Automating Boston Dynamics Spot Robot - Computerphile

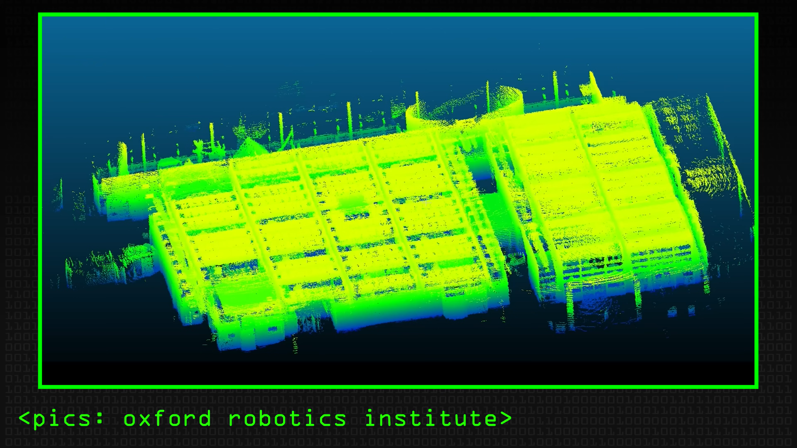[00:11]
So we the Curious in Bristol, it's a big science museum. This is a map we built using the robot. We navigated the robot around using the same mapping device.
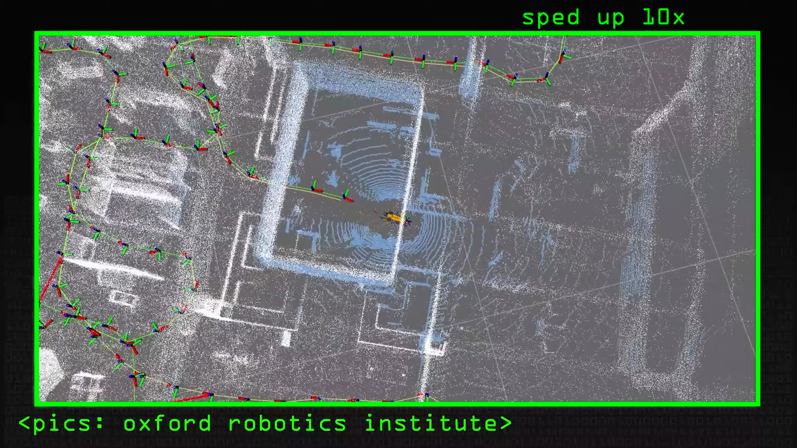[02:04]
That's all that's running out of the robot.
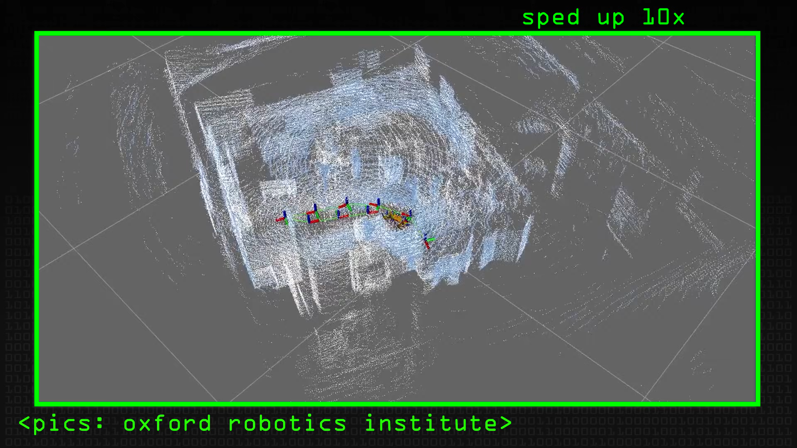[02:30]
take some images of different locations to measure, for example, radiation.
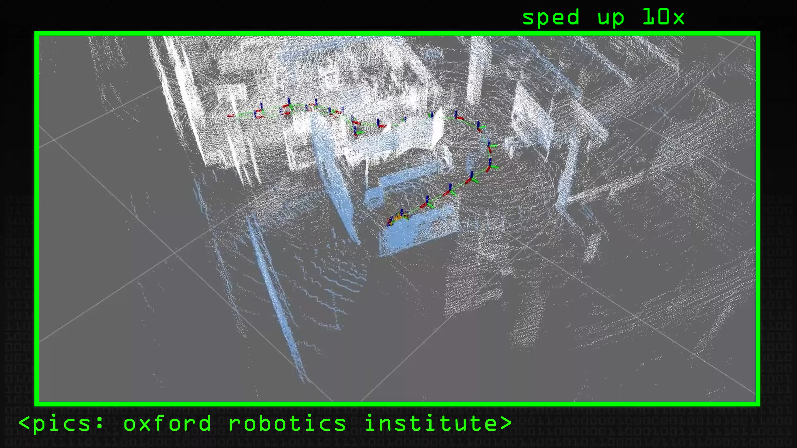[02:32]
We've been working part of a radiation project or do gas detection. So anywhere you want a robot to monitor a large-scale facility, we put these things together to achieve those kind of missions.
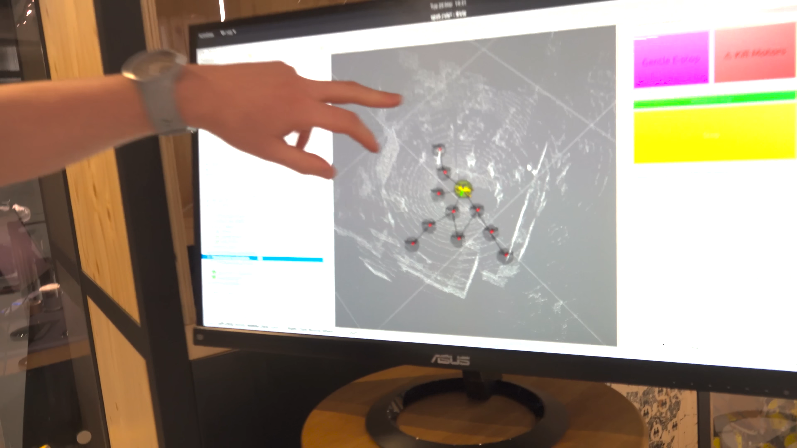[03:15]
These white dots are the returns from the laser or the lidar. That's showing us what the robot can see, but that's also kind of the starting point of the 3D map.
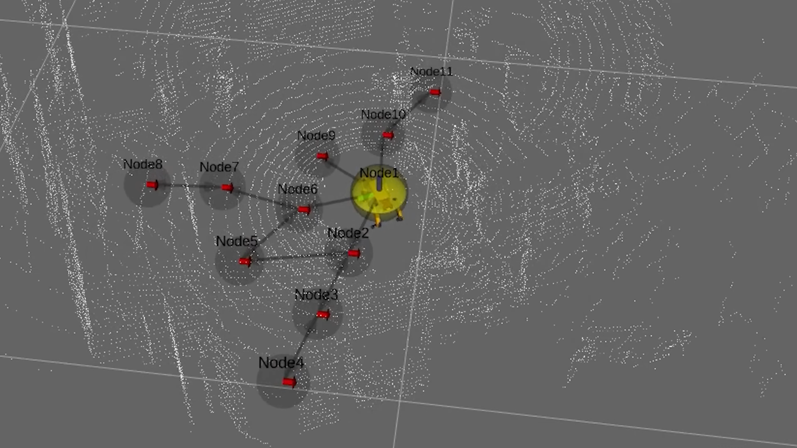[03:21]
We've only just turned the robot on, so it's quite sparse and that's going to get denser and denser as the robot walks around and gets more points.
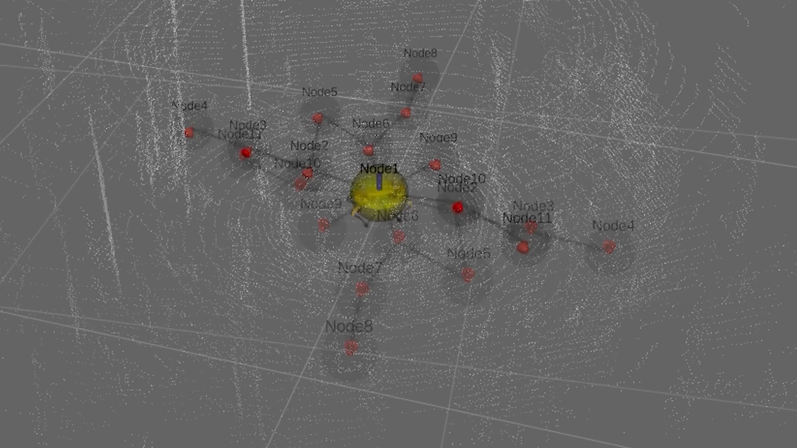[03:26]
Then you've got this graph here. That's going to be our mission system.
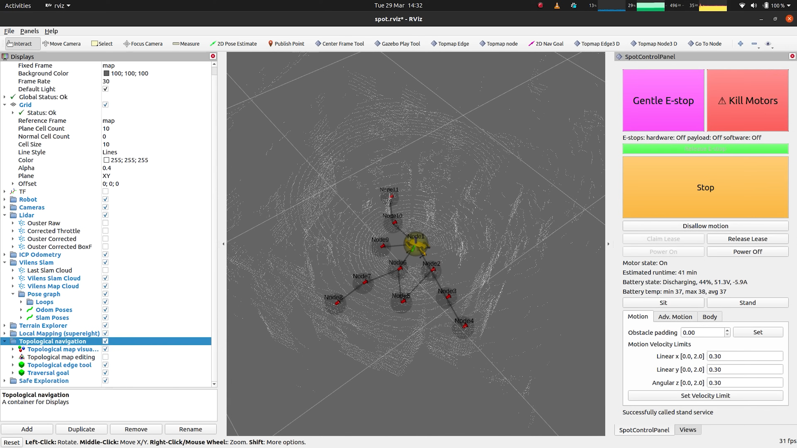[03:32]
So when I say go there, do that, the there is going to be one of these nodes.
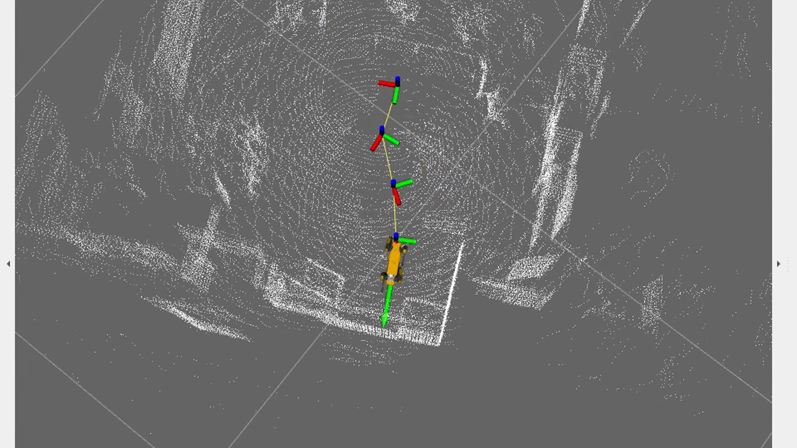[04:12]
So if you look back at the screen you can see that it's denser here now than it was before.
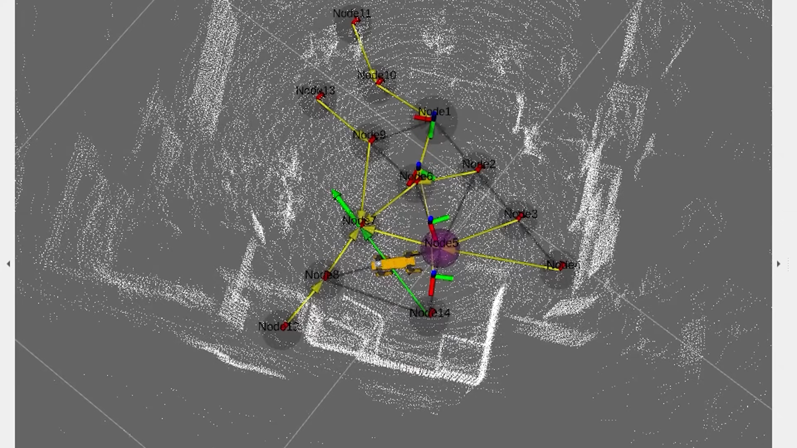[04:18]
So more points, we've got more graph, and the robot is just gradually walking around building up the representation.
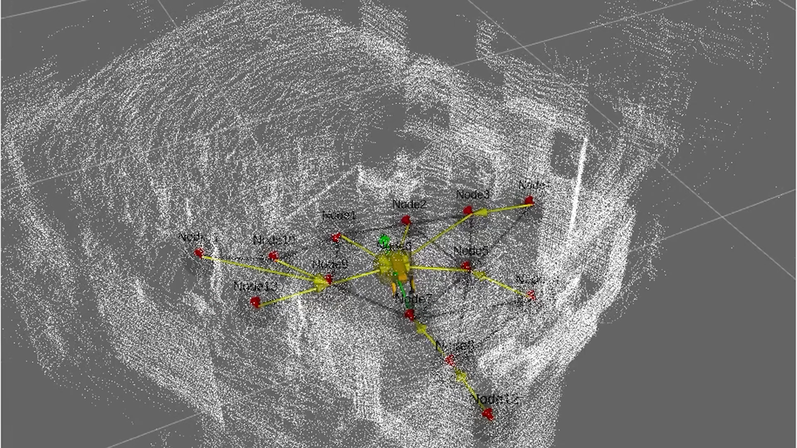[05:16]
We've also done visual inspections of oil and gas facilities.
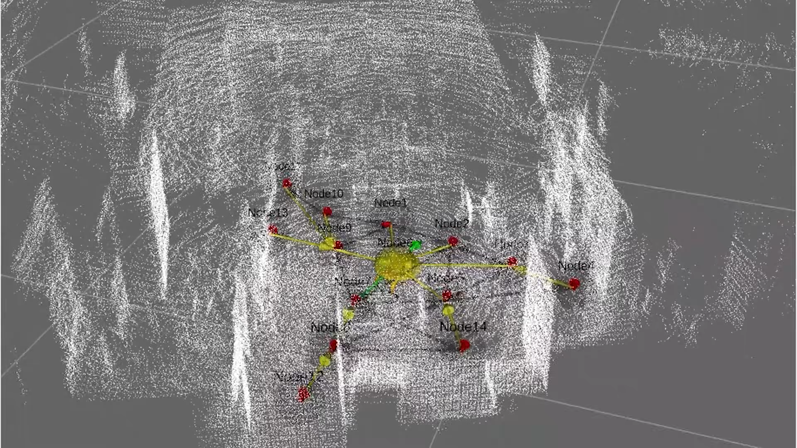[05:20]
This is the kind of complete map.
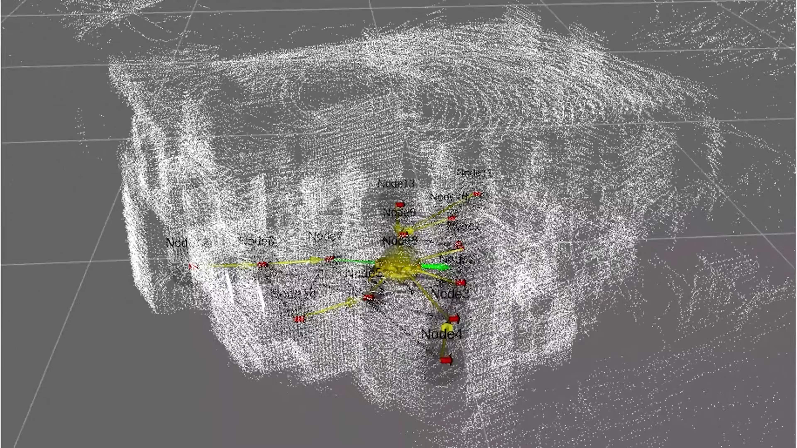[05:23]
This is about as good as we're going to get given this small area. I haven't had much space to move around in.
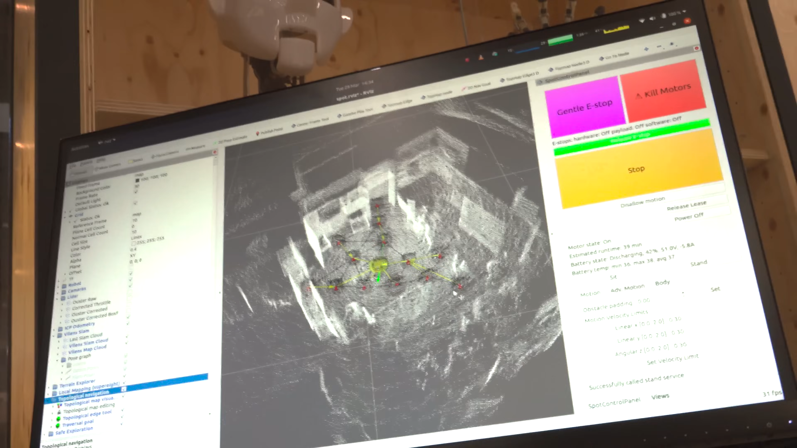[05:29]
So that's a point cloud that the lidar has given you. Yeah.
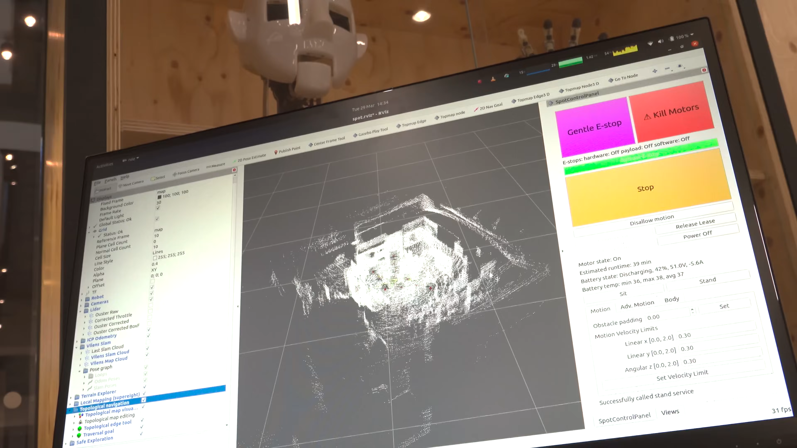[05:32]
So you know we can see various bits outside the glass as well but most of it's kind of constrained inside.
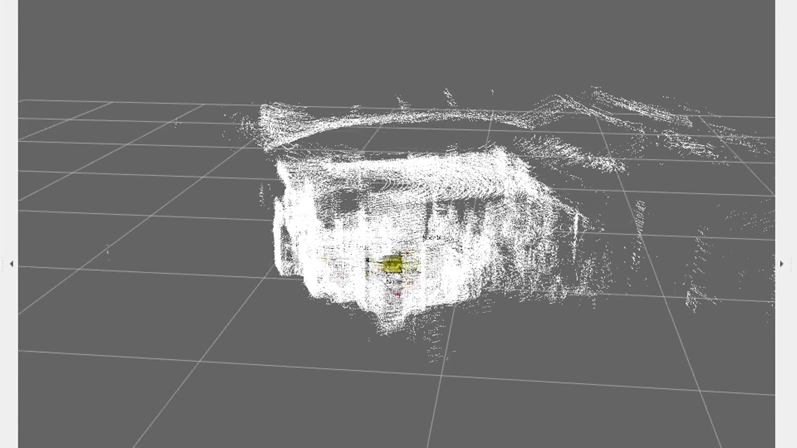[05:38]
Yes because there's glass walls. Yeah yeah.